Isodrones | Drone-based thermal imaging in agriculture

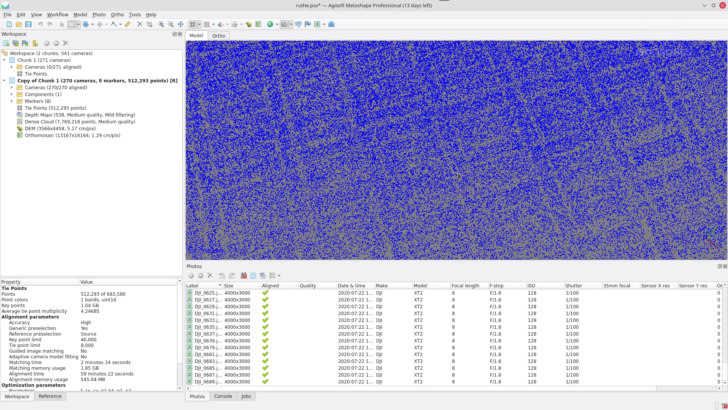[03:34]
So if I zoom in and I select one I can see where this pixel is found in all the images.
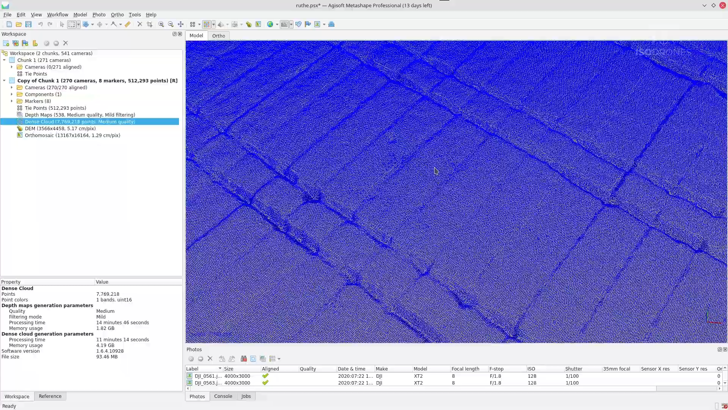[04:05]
So here we have seven million points in three dimensions.
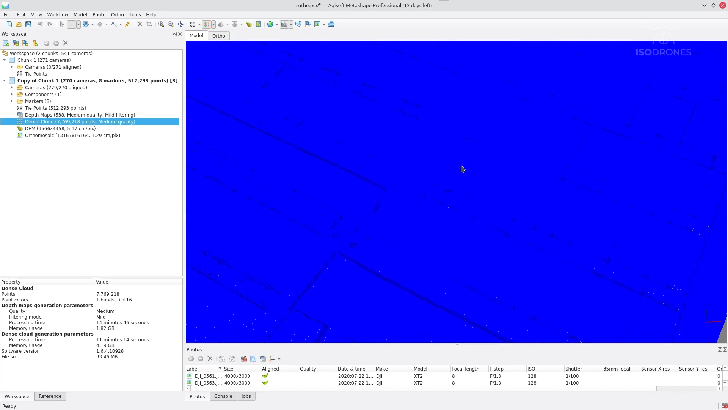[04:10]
And we can generate a height model from this.
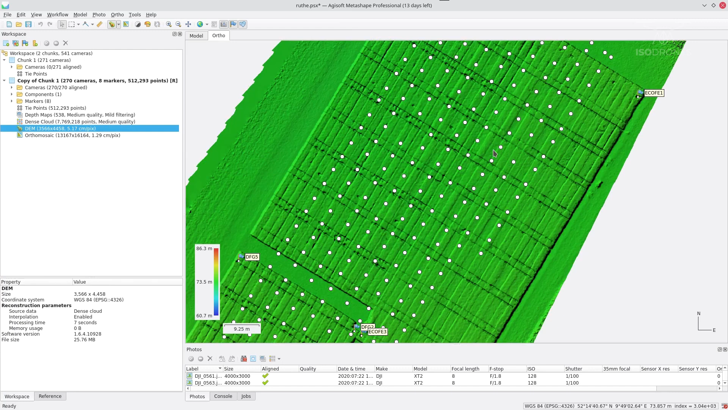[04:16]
So this would represent the differences in height. So here you can see the tracks of the tractor.